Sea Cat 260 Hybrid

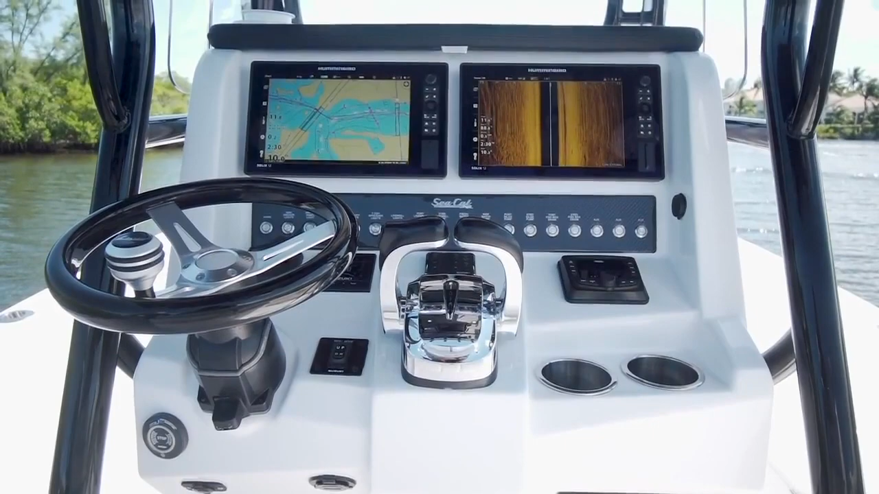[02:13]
At the helm, a pair of Solix 12-inch MFD units with Chirp radar fit nicely on the panel,
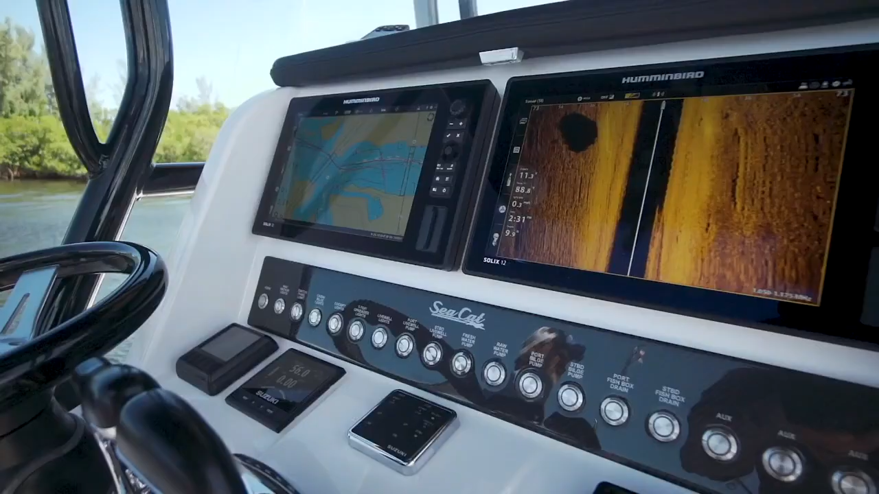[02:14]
and all quality Bokatek switches are used. A meticulously neat wiring scheme inside of the console is laid out in an easy-to-understand system,